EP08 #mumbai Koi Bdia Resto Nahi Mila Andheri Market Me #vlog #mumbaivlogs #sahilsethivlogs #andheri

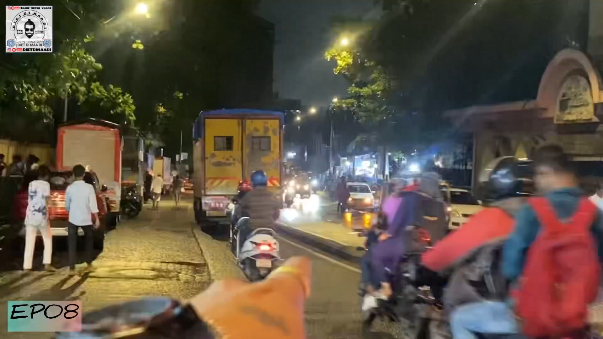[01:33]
it is also a restaurant There is a two-three restaurant here There is a bike also There is a two-three Punjabi restaurant We are going to buy this restaurant here Looking for a food